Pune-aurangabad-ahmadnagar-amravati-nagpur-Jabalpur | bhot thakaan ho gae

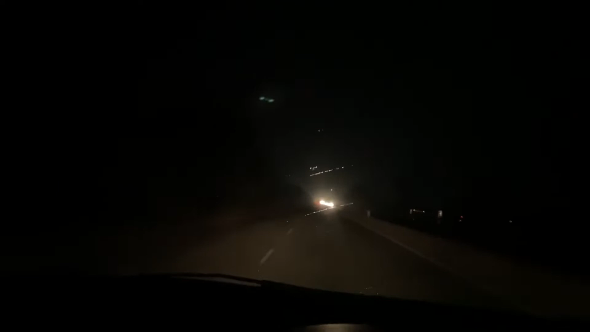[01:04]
नहीं समझ में आता इन लोगों ने स्ट्रीट लाइट्स क्यों नहीं लगाया हाईवे पे, एकदम अंधेरा रहता, कुछ भी क्रॉस करता दिखता नहीं। अजीब ही हाईवे है ये।